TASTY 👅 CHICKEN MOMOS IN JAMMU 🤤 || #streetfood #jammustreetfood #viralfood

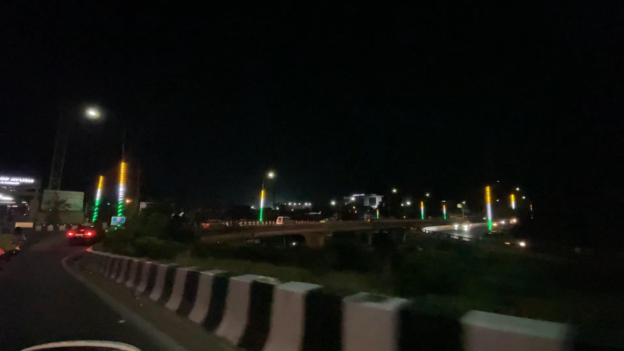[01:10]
पूरे हर एक सिंगल सिंगल पिलर्स पे चेक करते रहो वैसी लाइट्स हो रखी है यार।
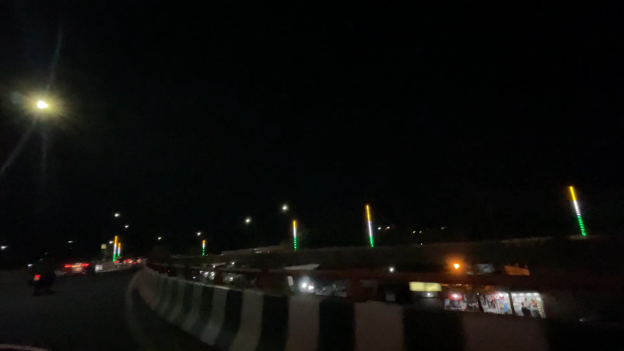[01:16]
देखो कितना प्यारा लग रहा है ना, चेक करो वो, देखो ब्रिज के ऊपर लाइटिंग्स कितनी प्यारी लग रही है राइट।
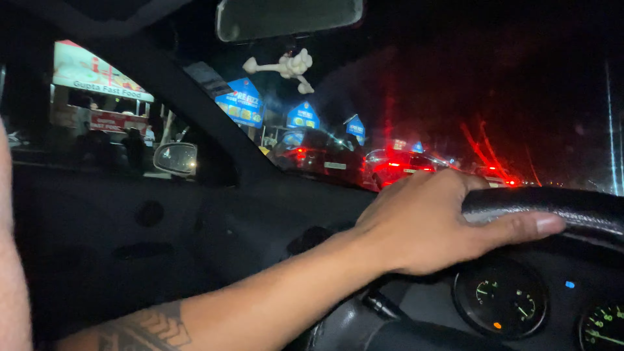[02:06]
सारी चीज़ें हैं यार, एक ऐसी चीज़ नहीं होगी जो यहाँ, कोई ऐसी चीज़ नहीं होगी जो आपको नहीं मिलेगी, ठीक है। तो यहाँ पे देख सकते हो अभी पीछे एक गया पॉइंट,